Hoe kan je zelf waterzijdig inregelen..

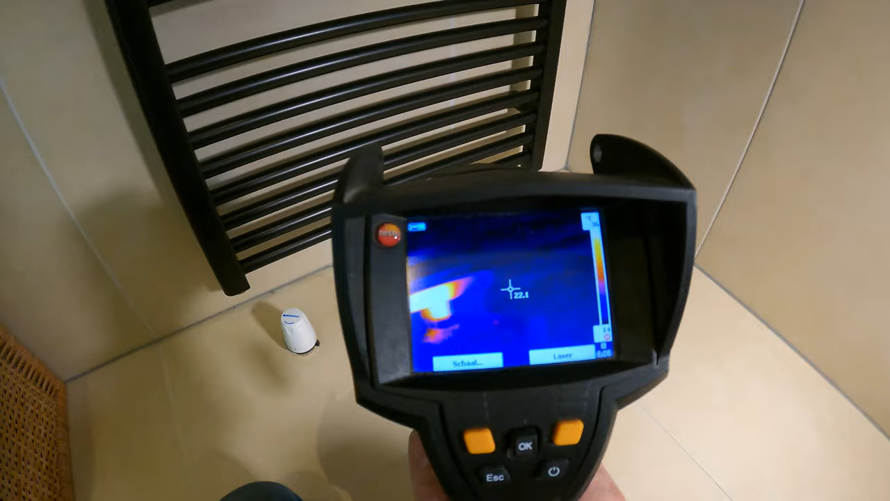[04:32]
Dus nu zie je dus ook. Hij is goed aangesloten. Hij gaat hier naar links toe. En hier rechts ervan is die koud. Dus in plaats van dat er acht liter per minuut naar binnen stroomt, stroomt er nu maar één liter per minuut naar binnen. En dan wordt hij net zo warm. Maar dan gaat het rendement van de ketel omhoog.